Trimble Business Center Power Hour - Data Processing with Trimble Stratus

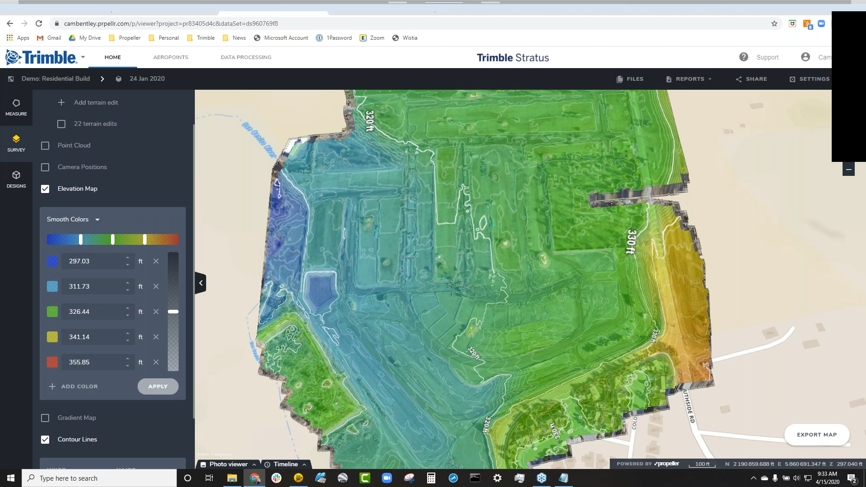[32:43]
change your colors, change your tolerances and see what that may look like. You can take on a similar map for the gradient and understand what that looks like, all customizable.